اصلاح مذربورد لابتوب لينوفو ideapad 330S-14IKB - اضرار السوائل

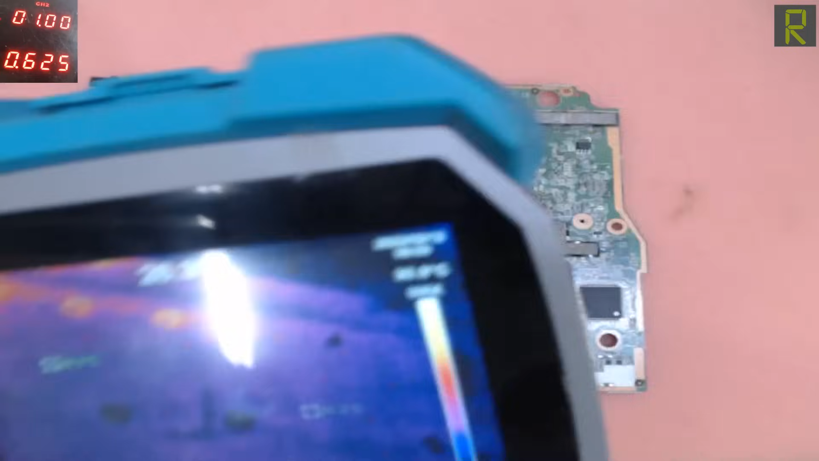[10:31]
نشوف بس المنطقة اللي بتسخن معايا
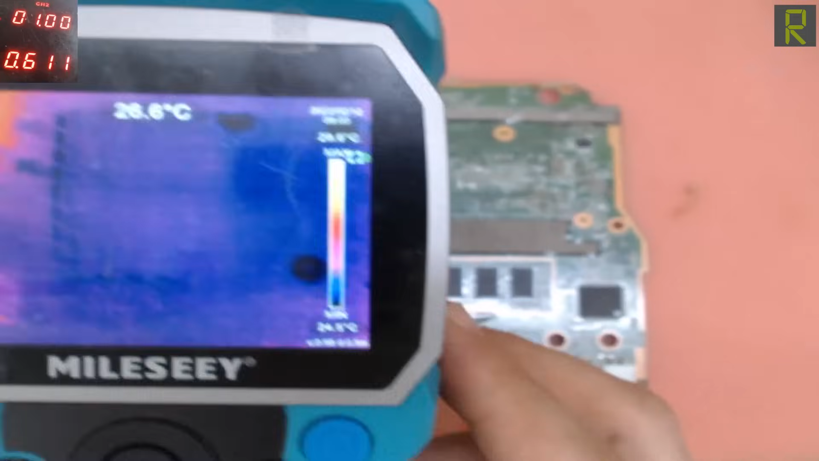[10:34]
والمنطقة اللي بتسخن معايا واضح جدا ان هي في اه المنطقة دي.
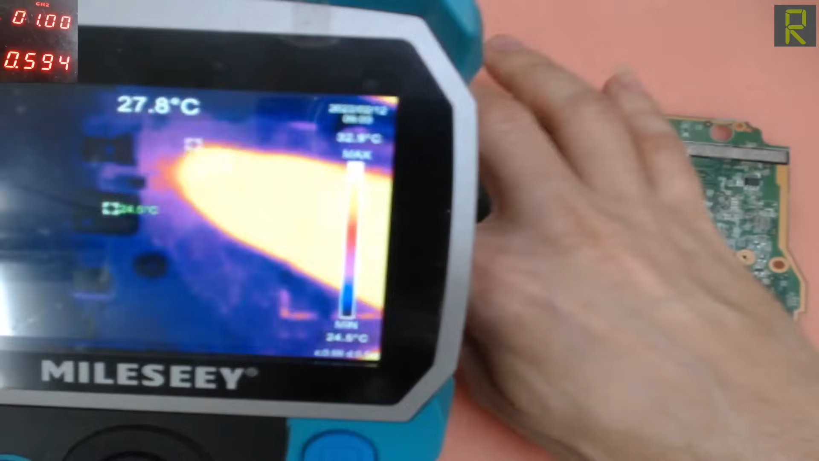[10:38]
On screen: spot 27.8°C
المنطقة دي هي اللي بتسخن معايا.
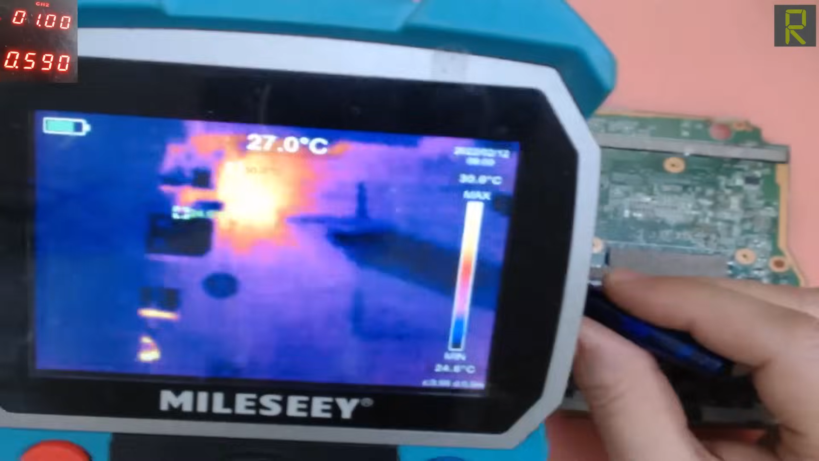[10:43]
On screen: spot 27.0°C
درجة الحرارة عندي هنا اكتر حاجة تلاتين درجة.
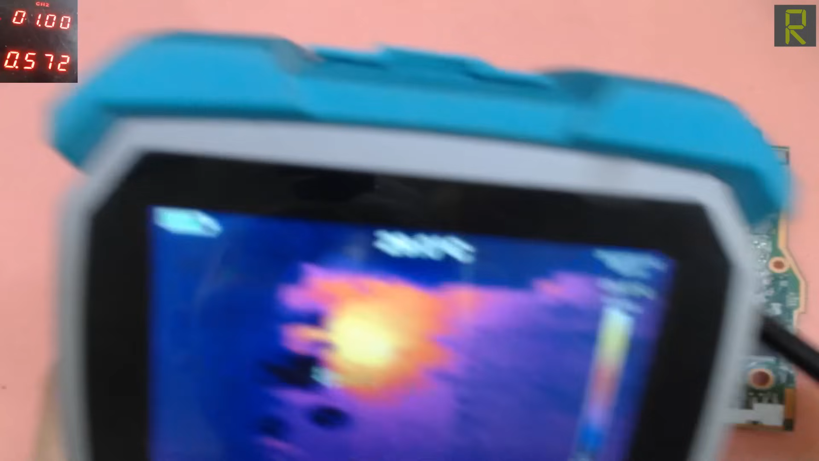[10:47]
باقي المنطق للمزر بورد نفسها. نفيش عليها حرارة.
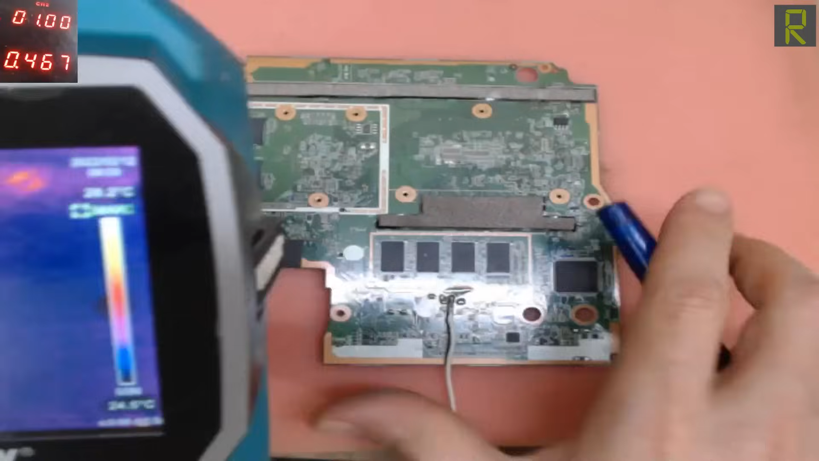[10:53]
ولكن اعتقد ان المشكلة عندي في الجهة التانية من المزر بورد. فخلونا كده نقلب بس المزر بورد على ناحة التانية والوش التاني.
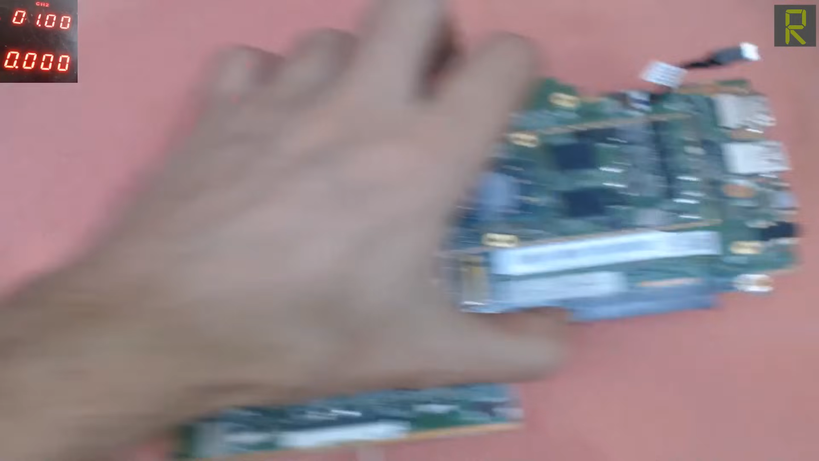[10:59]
وكانت المشكلة عندنا في المنطقة دي.
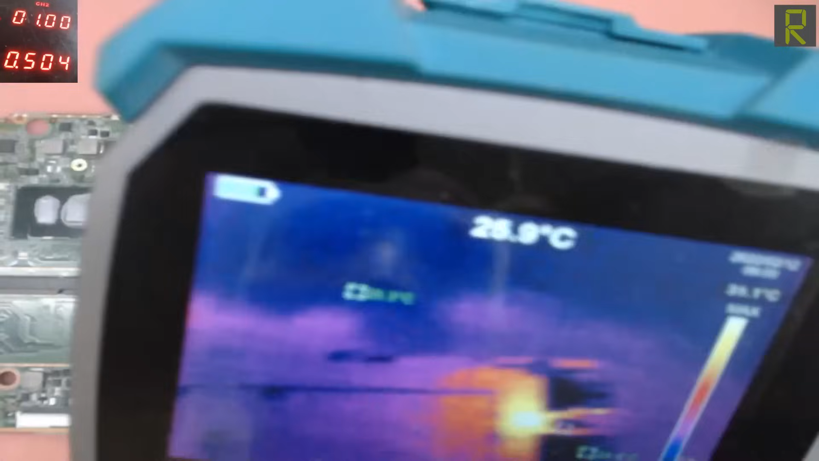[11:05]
فلنا نتأكد من خلال الكاميرا الحارية اه انا عندي هنا درجة حرارة تسعة وتلاتين.
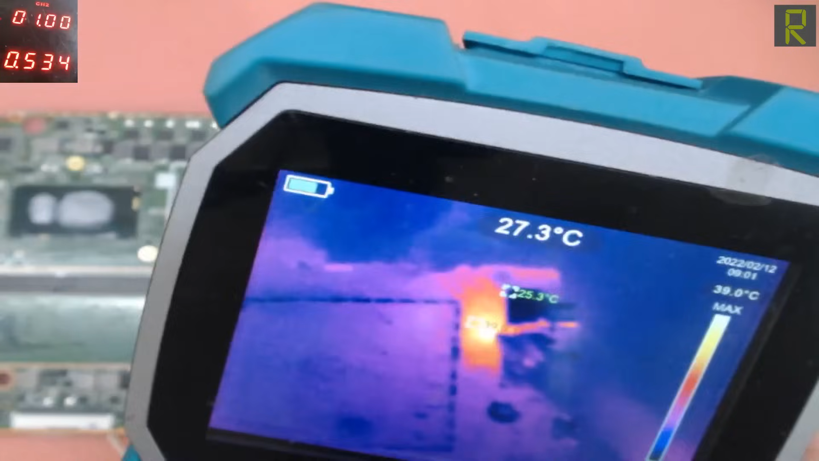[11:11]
On screen: spot 27.3°C, max 39.0°C
وزي ما هو واضح في الصورة ما في مشكلة عندي في المنطقة دي. طيب باقي اجزاء المزر بورد خلونا كده نشوفها مع بعض.
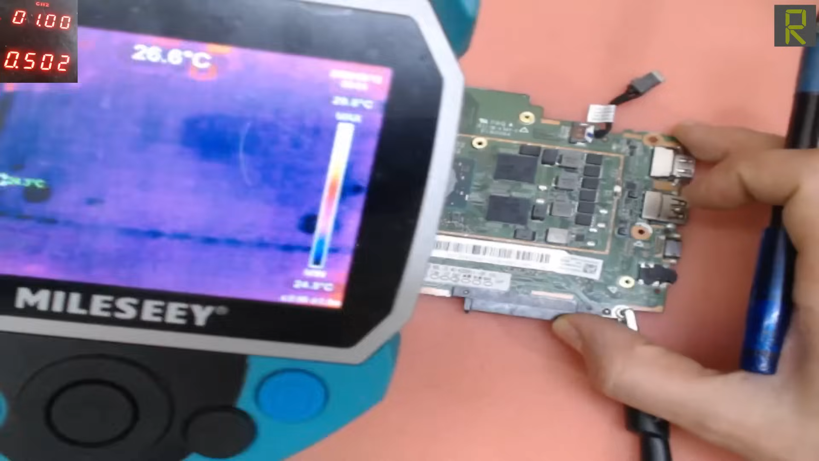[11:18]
On screen: spot 26.6°C
فيش حاجة بتسخن معايا غير المنطقة دي.
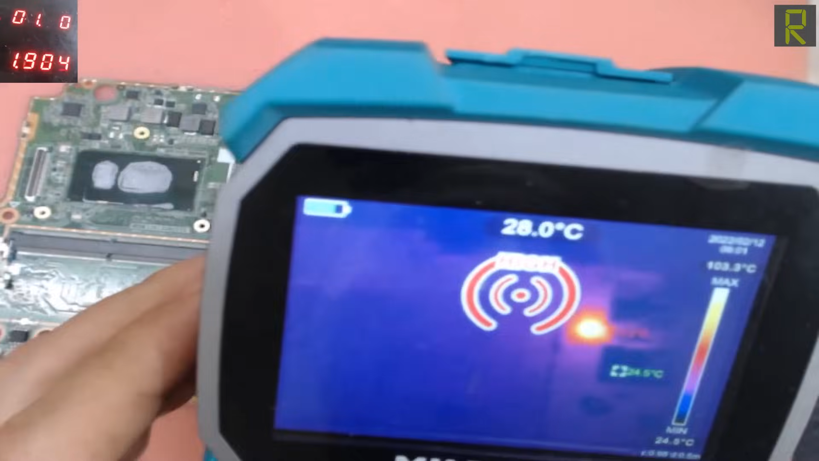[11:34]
On screen: spot 28.0°C
بقى اتنين امبير ودرجة الحرارة عدت المية زي ما احنا شايفين كده.
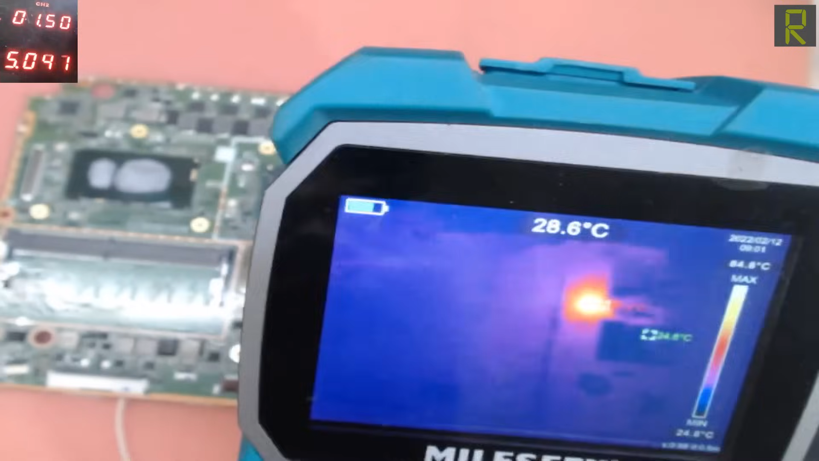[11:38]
On screen: spot 28.6°C
خلونا كده نفسه للبور سبلاي. ونتأكد من العنصر ده تحت الميكريسكوب.